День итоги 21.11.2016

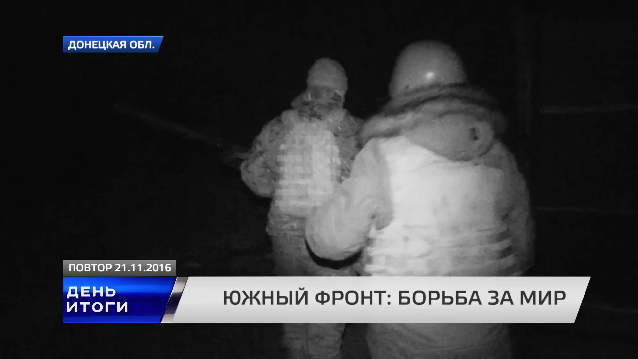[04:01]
Темно и сложно ориентироваться. Стараемся соблюдать дистанцию, при этом не отставать. Они нас ночники бачат. Поняли?
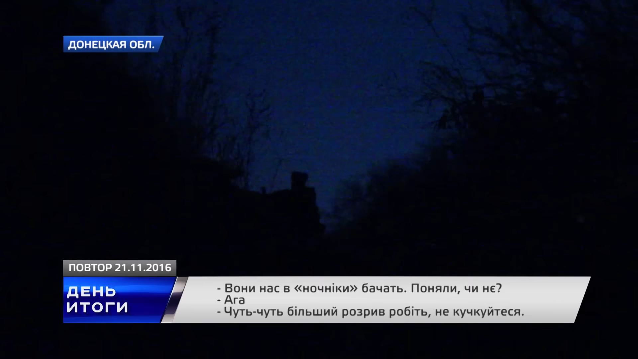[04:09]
Что они бьем присвоить. Чтобы ваши пятки взлетели. Все аккуратно.
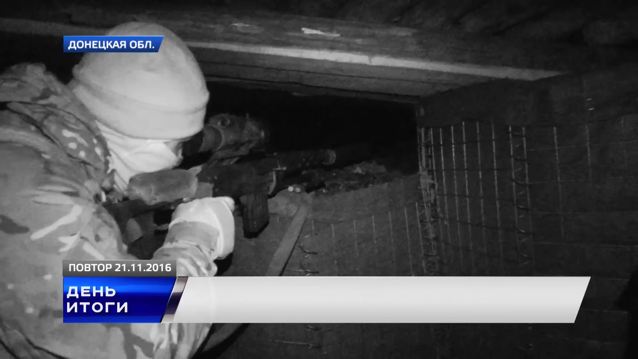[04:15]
Сейчас я наблюдаю. Сейчас по движению ничего не наблюдаешь, потому что сейчас поднялся чуть-чуть туман.